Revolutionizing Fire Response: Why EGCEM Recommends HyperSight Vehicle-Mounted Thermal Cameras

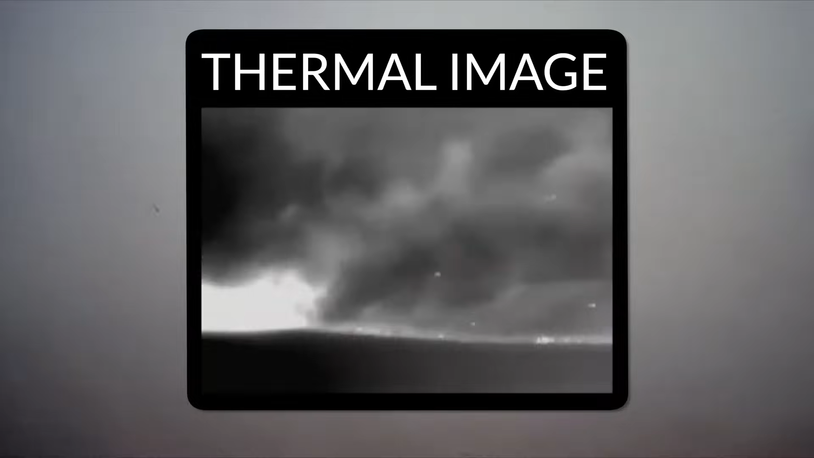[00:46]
Hypersight it gives us the ability to see through smoke and he thought that was really cool you know it's it's it's a great tool I